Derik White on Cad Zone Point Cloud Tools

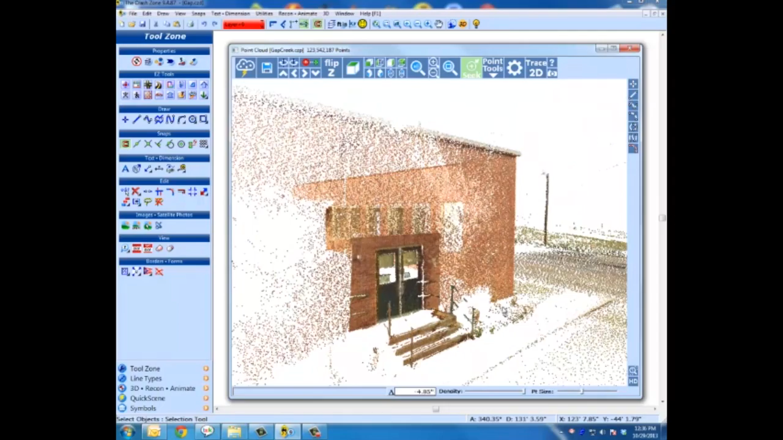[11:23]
So while you're diagramming, you just don't need super high density. You just need to see your edges and your data.
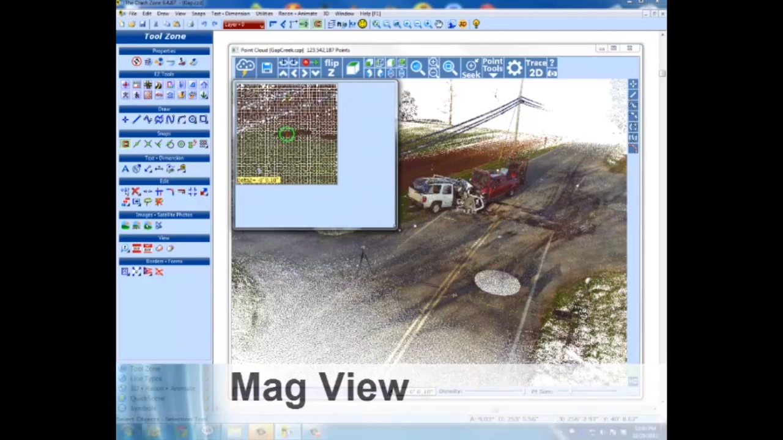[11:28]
So then another key and very original tool we have is our mag view window.
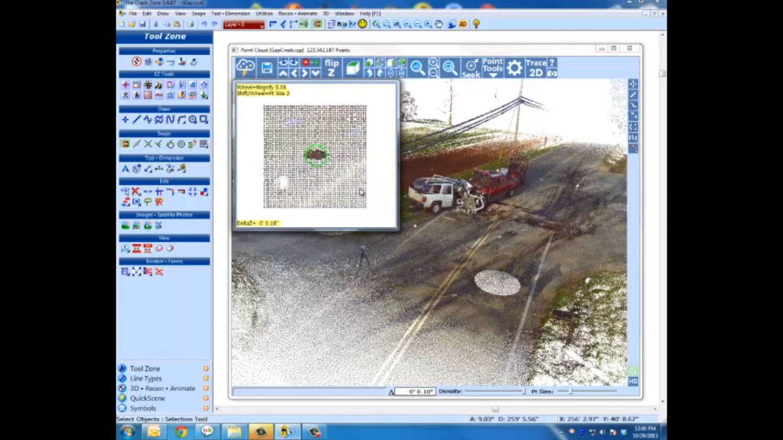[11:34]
You bring this tool up, you can adjust with the mouse wheel, the magnification factor, the point size, you can move this out of your way. And so instead of zooming in and out all over a long section of roadway,
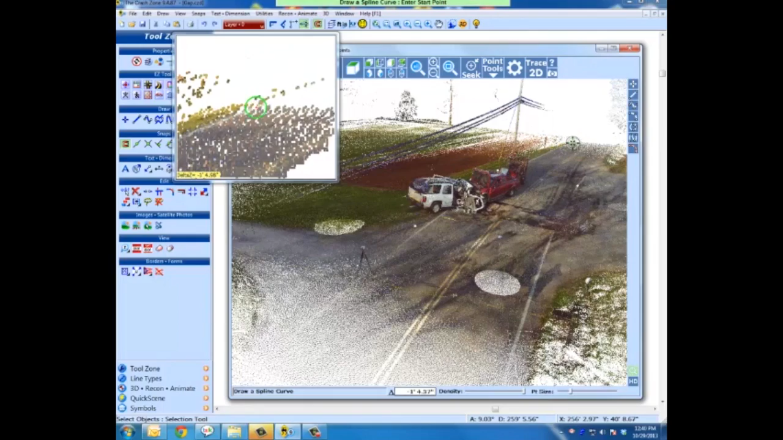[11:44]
whether it's a hundred feet or three or 400 feet of roadway, you can adjust your view until you can see like this white fog line here.
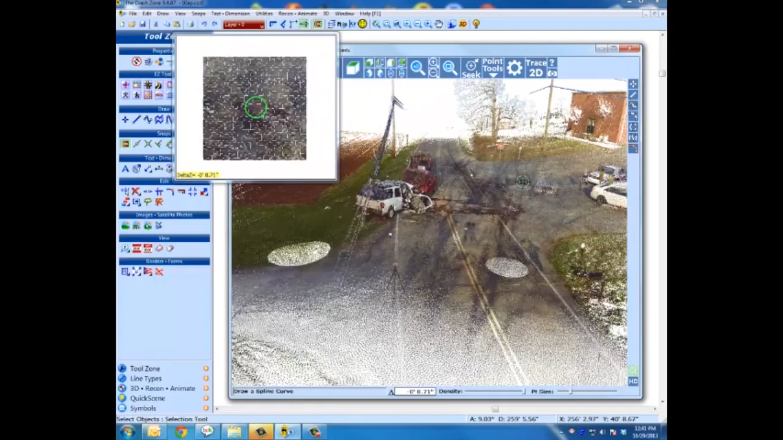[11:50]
And you'll notice in the mag view, it's very easy to see the center of the fog line. I could zoom up even more in there if I wanted. So I'm actually clicking and drawing using a curve and I'm going to stop just short of the crash. Then I'll move just beyond it and move through.
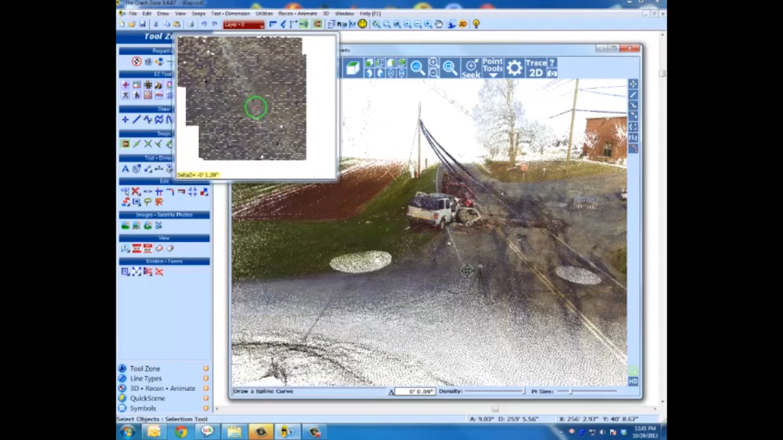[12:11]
So you can find a good vantage point and do a lot of your drawing from there. It just saves you a lot of hassle of moving in and out of that.
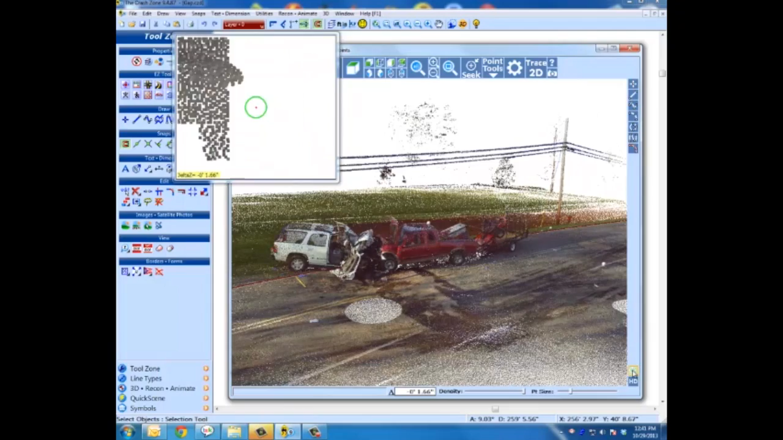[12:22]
Flip Z. Oh, so next, oh, I'm going to change the line type. Everything we do in the diagram program, you'll see in the cloud.
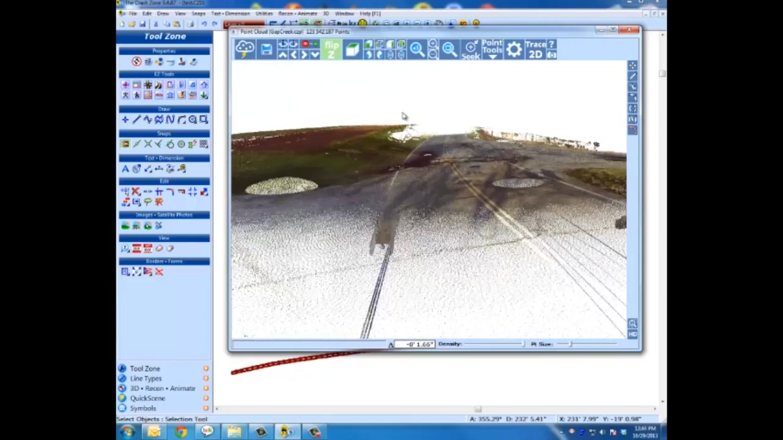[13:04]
Trace 2D, a lot of our customers really want 2D maps or 2D diagrams.
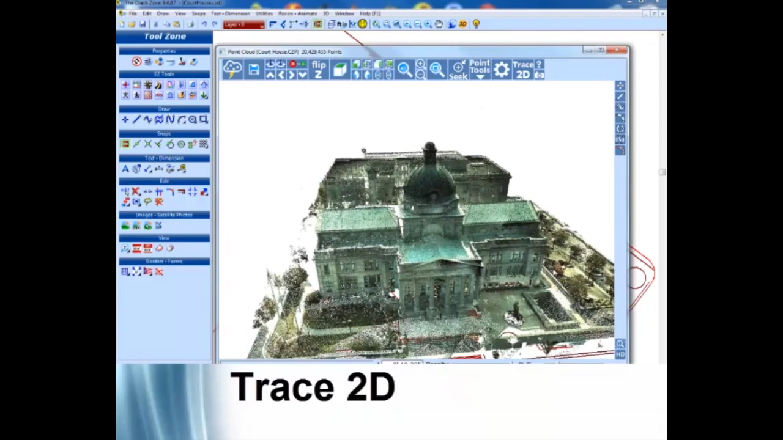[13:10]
So with all this 3D data in there, just flip to a top view,
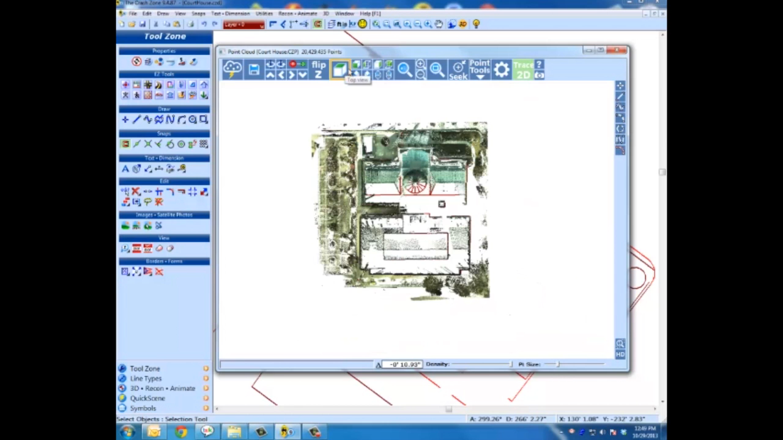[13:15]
go into our 2D trace mode and just, you'll actually be snapping to all the X, Y, Z points.
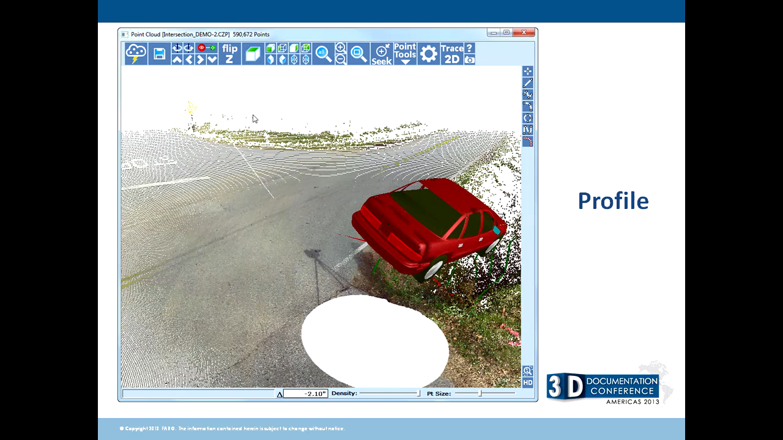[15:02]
Even a profile tool, so if we wanted to see what the profile of the road or the ditch looked like, we can just draw a line across the point cloud and then generate that profile and see,